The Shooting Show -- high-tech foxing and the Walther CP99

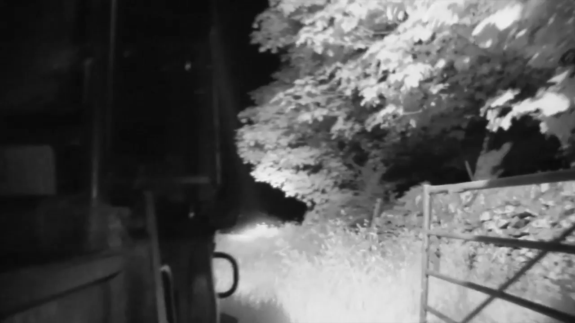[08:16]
It's time to put the Pulsar and Yukon through their paces.
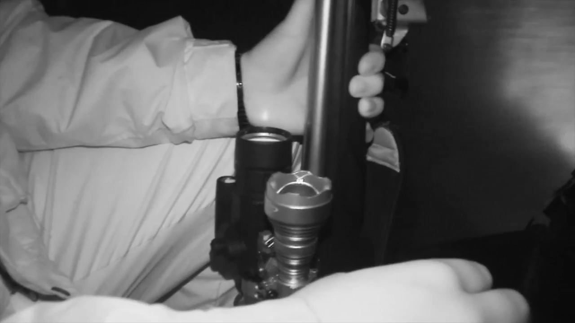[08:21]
And Saul is a very interested party, having not used thermal or digital night vision equipment before.
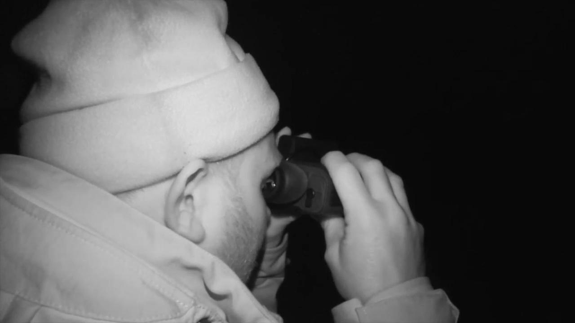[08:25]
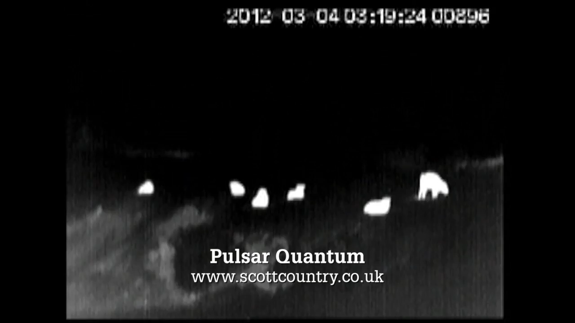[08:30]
Saul is able to spot plenty of heat signals through the imager, and quickly hones in on a fox.
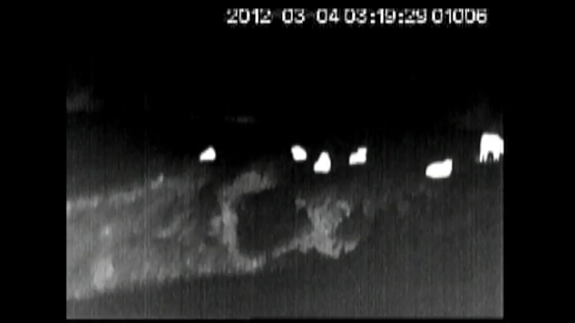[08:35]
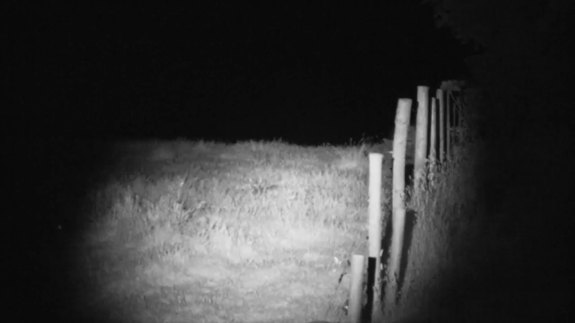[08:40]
They attempt to squeak the fox into Eden's range, tracking it across the field.
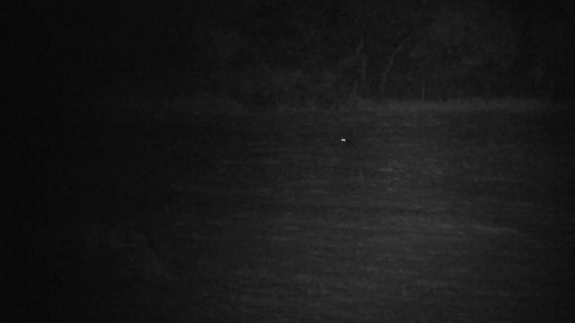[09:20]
As Edan takes the shot, the fox is hit, but adrenaline aids its tenacity and the fox gets up to gain a few yards.
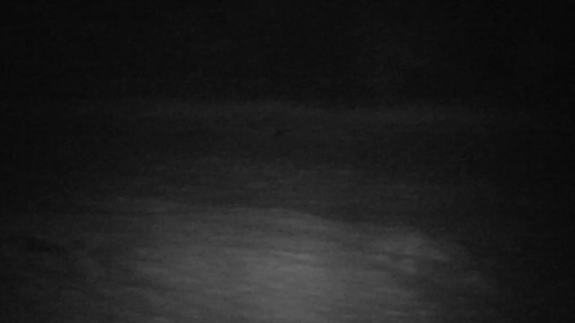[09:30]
However, it's technically dead on its feet, and despite readying himself, Edan doesn't have to take a follow-up shot. Just keep on him. Yeah. Still seeing him. Yeah, I've got. I reckon it's going to be
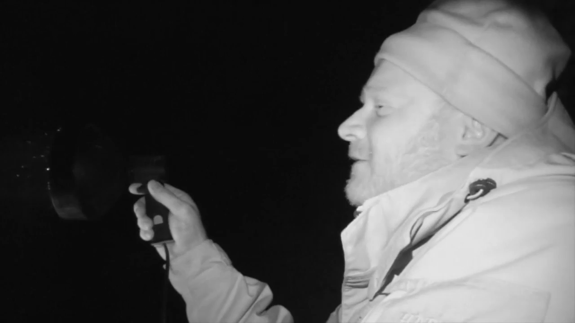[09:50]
153. Edan?
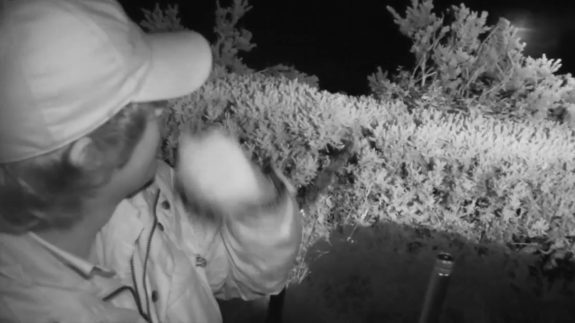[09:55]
130. Ben, put us out of misery. 150. 150? Makes finding your dead fox is quite easy, doesn't it, Ben? Very easy.
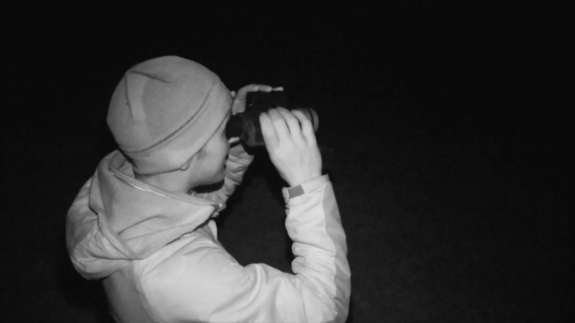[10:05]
The thermal imager clearly shows the heat signatures of the two hunters and the recently deceased fox.
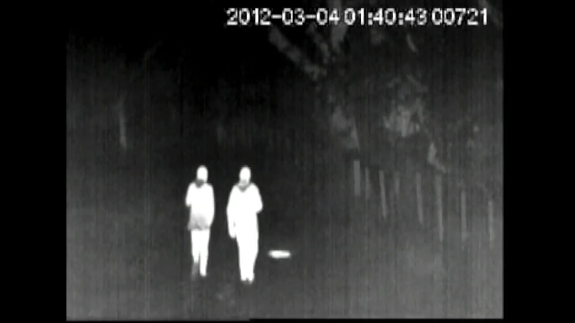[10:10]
Which way around was he standing? He was running this direction. He must have been standing like this to me.
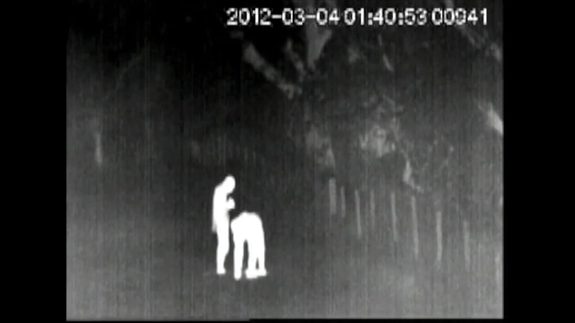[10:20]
So I've nailed him. I don't know how he ran so far. It happens with the 223 sometimes.
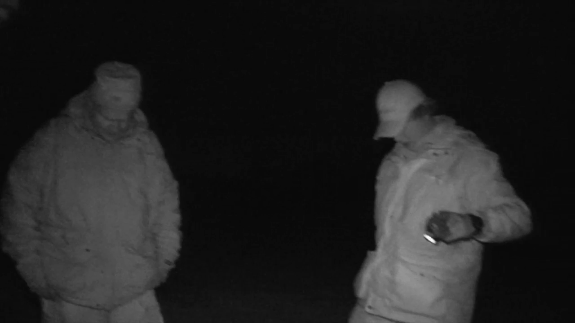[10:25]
Though. Well, yeah, you said it before. Oh, the 223 you're shooting? Yeah. Oh, right. Oh, sorry, I thought it was a 243. That's what I thought. Well, that was the rifle earlier. The day scope. Ben, if that was a 250, would have that happened? No chance. Would have done a my trouble too.
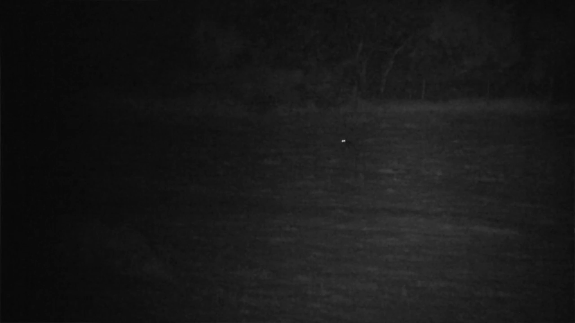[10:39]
Would have made the fence and beyond.
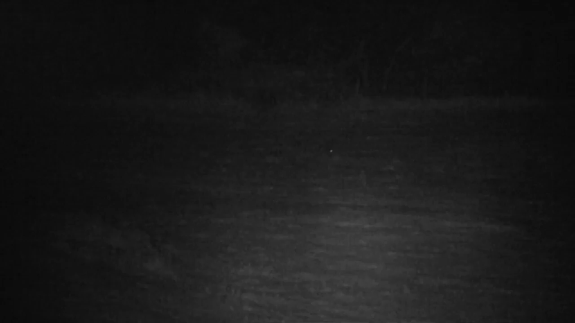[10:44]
Talk me through seeing it and what your sight picture was and all of that, because it's a new bit of night vision kit.
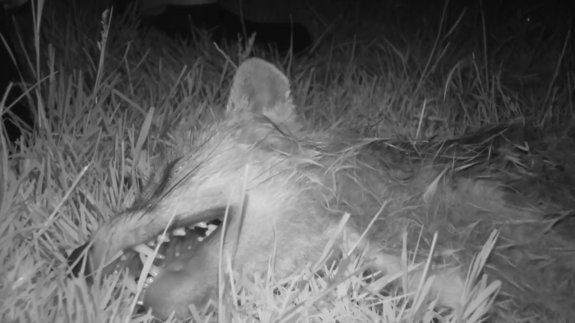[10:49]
Yeah, well, we came around the corner, spotted it in the field, and got suited and booted.
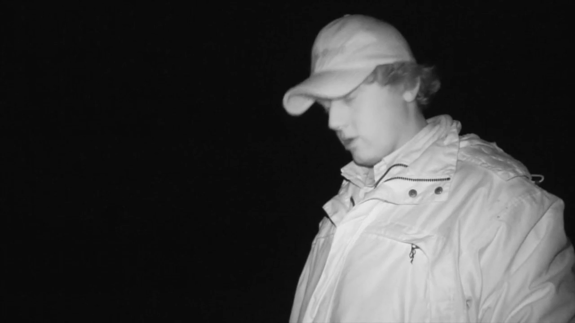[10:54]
As soon as I picked it up in the sight, like, I could definitely identify it as a fox. So yeah, tracked it down, it stopped, bang, and managed to follow it even perfectly with when it ran. So yeah, it's a good bit of kit anyway. Well, even though it's a complete scope, like, I'm quite comfortable with shooting it. So you've been kind enough to let us come and test some equipment, some thermal and some night vision out for foxes, but tell me a little bit about the ground that we've been shooting over and what you do.
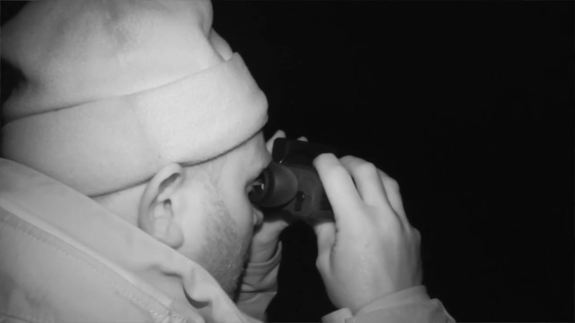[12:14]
You had a chance to play with the thermal imaging a bit tonight. Yeah. What is your impression of it? Very impressed, to be honest with you. It's the sort of bit of kit I should be definitely looking into the future about buying. For the sort of money, for what I do, it's worth the money.
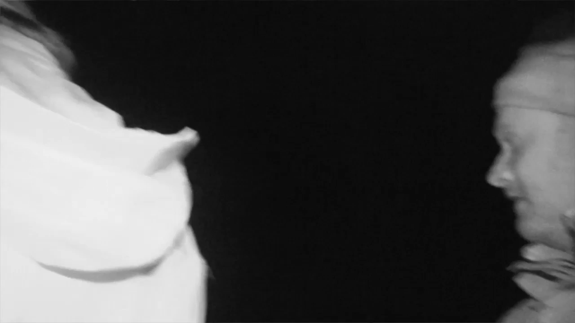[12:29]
For someone who's doing it as a professional, yeah. What I like about it,
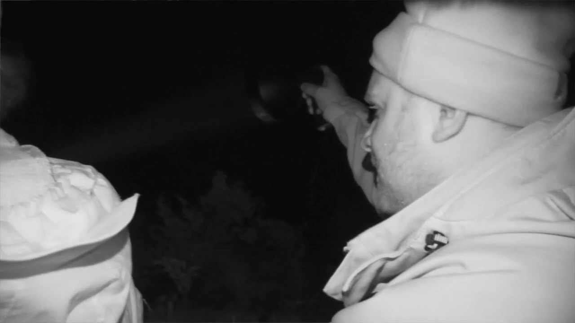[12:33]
you can actually see things further away than what you can of a lamp,
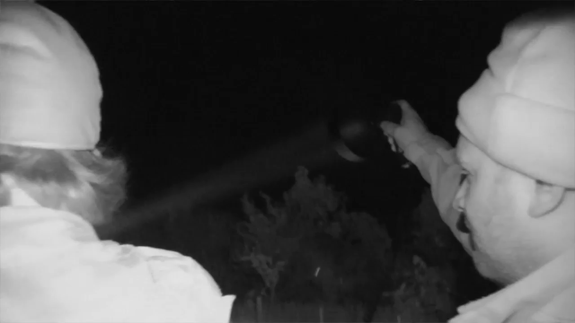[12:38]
even though you can't quite identify what it is at a distance, but at least you can creep in slowly towards your target.